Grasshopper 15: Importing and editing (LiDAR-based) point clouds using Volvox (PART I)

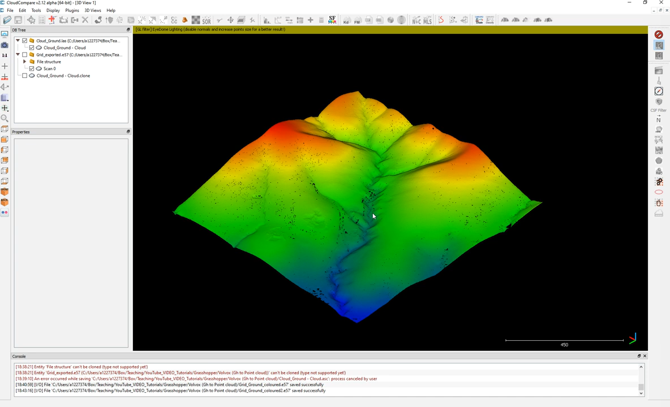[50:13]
In this case, it was a random information from the scalar field. In this case, it was the intensity. You can color your point clouds and then bring in, and they're imported into Rhino and Grasshopper.